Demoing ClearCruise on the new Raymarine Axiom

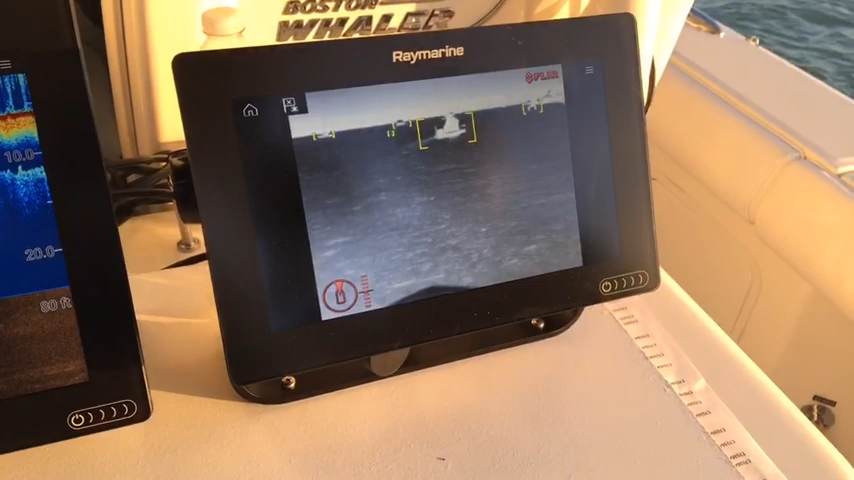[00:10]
Hello, we're live here at the Miami International Boat Show and we're checking out Clear Cruise IR Analytics on the FLIR M200. Jim, could you tell me a little bit about what that is? Sure, so the M200 is a new camera that we unveiled at the Miami show this week
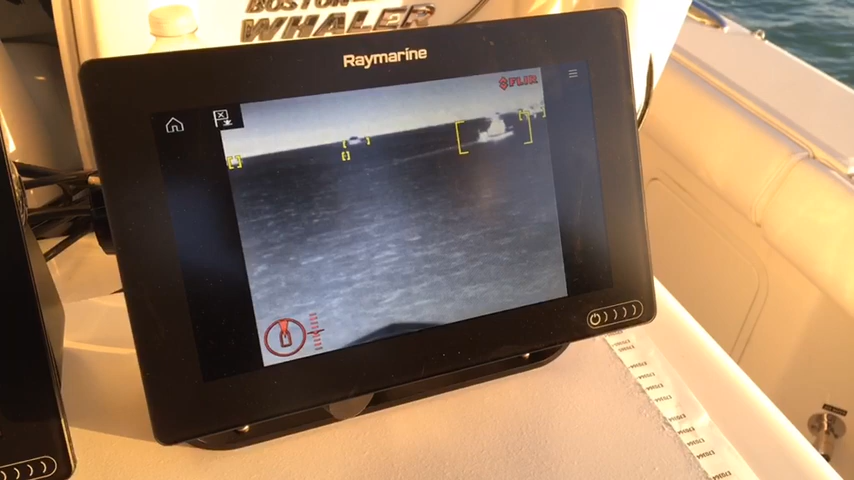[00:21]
So the camera has some smarts in it and it
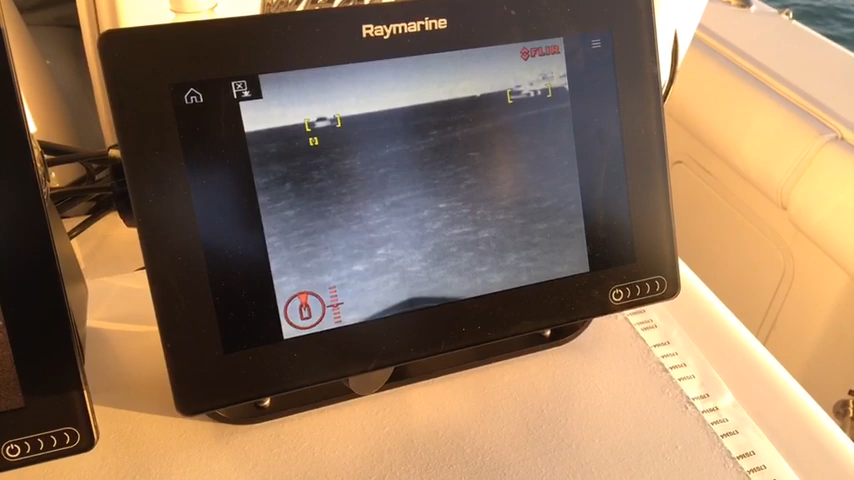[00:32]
So that's things like other boats, buoys, floating debris.
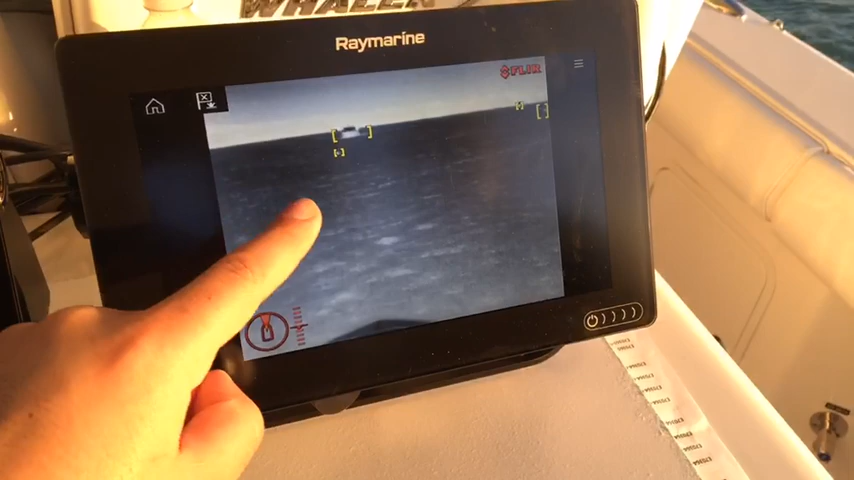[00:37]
So that's like a buoy right there? Yep, that's a little float that's picked up in the waterway in front of us. There's a big yacht coming towards us. So the system is going to be able to warn you when there's hazards in the waterway in front of you. Wow, that's really cool. And this is only available on the
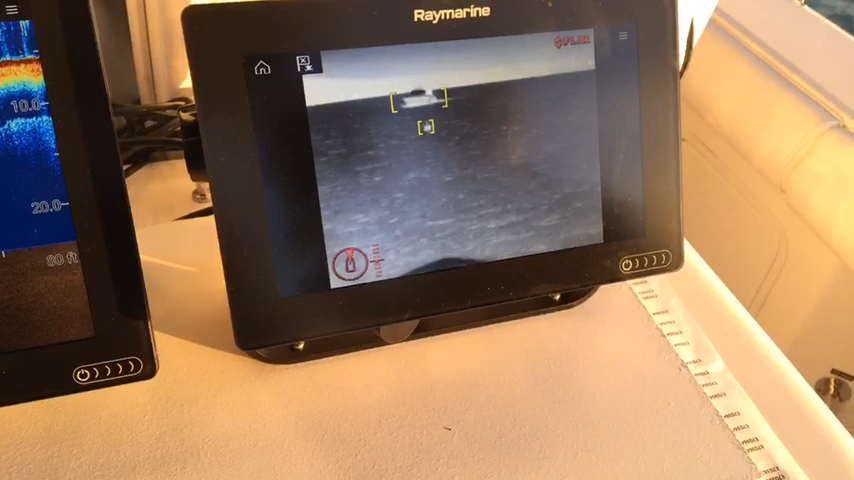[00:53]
M200 with the new Axiom MFD? That's right.
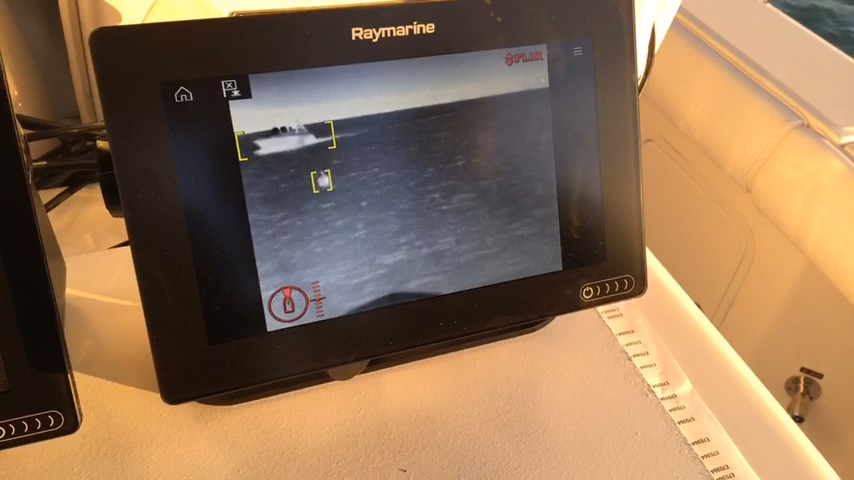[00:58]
Yeah, M100 or M200 with the Axiom holding arms in the display. Cool. Yeah, it's very, very cool.